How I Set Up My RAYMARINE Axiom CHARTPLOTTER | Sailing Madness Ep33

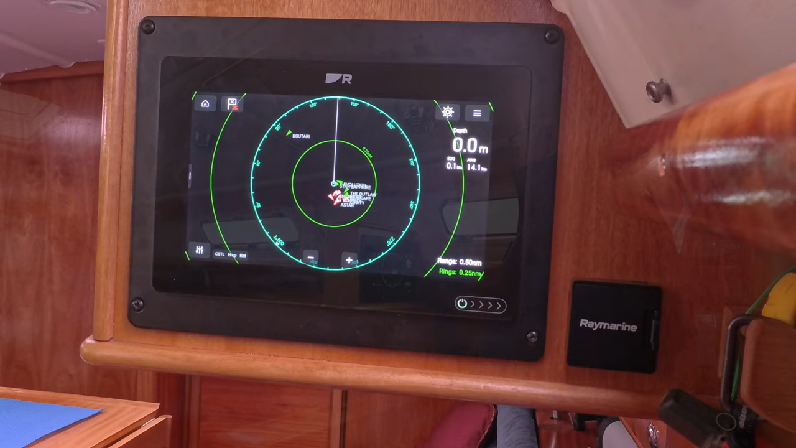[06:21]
the radar and the radar comes on now it's a little bit cluttered in here at the moment as you can see with all those
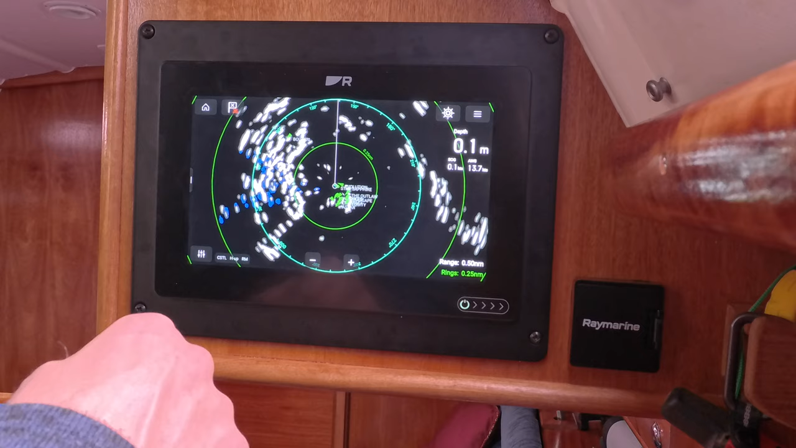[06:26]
boats around the white stuff is the land so it's a little bit cluttered and a little bit confused but
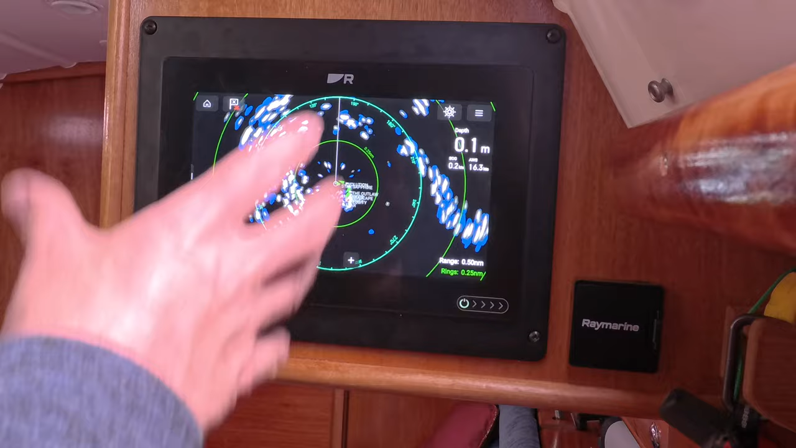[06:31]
that's because we're in a marina so let's come out of there and this is an avionics chart that I was telling you about before so as
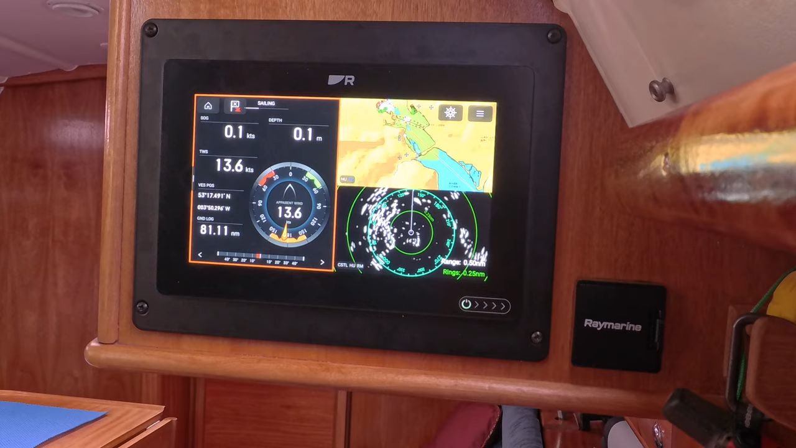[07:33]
I just think that's a little bit too busy and I find that just a little bit too too confusing so I tend to use radar and dashboard quite a lot
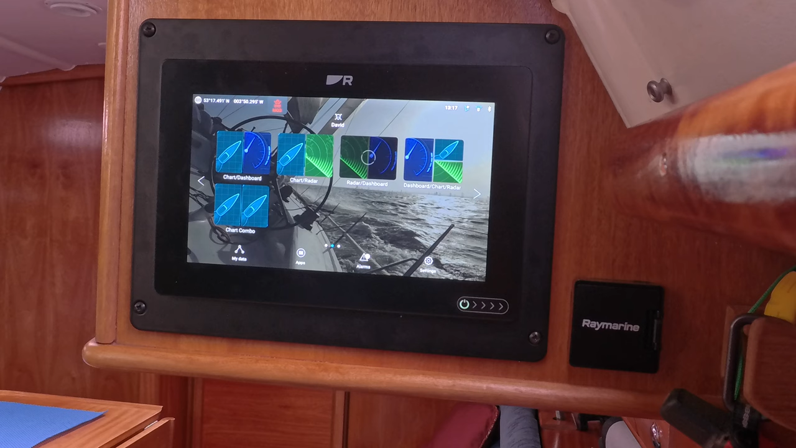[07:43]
so there's the dashboard there's the radar now one thing you'll see with any of my screens the
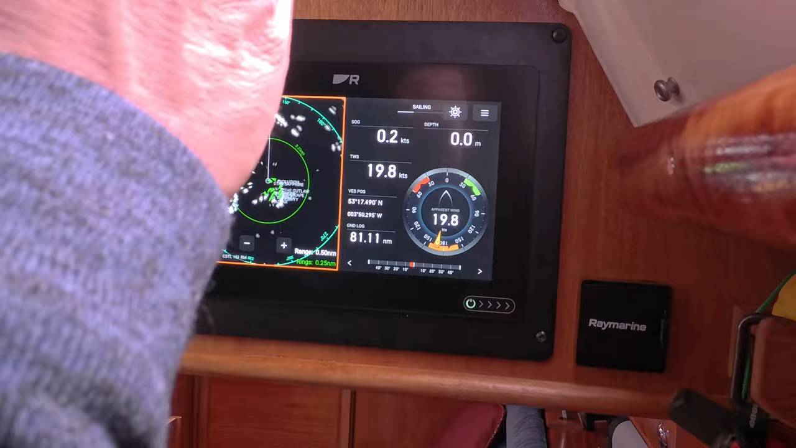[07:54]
depth is always in the top right hand corner on every screen that is where
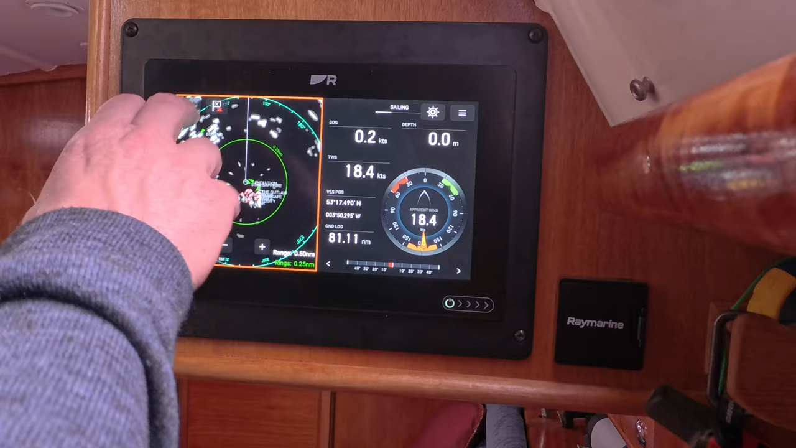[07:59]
you'll find the depth so if we go back to the full screens if I go to the chart as